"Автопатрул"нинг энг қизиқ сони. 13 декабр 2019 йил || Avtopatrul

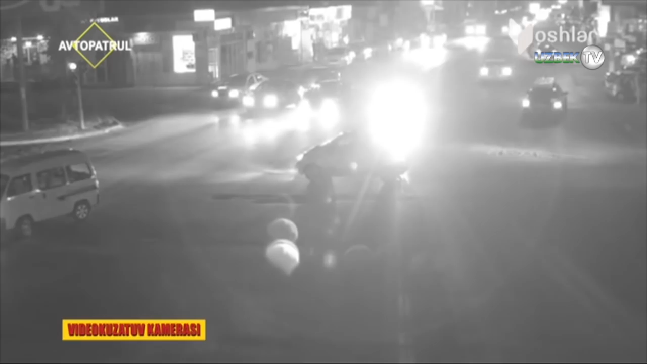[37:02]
Video kuzatuv moslamalari orqali aniqlangan ushbu yo'l transport hodisalari haydovchilarning qanday xatolarni ko'rsatmoqda?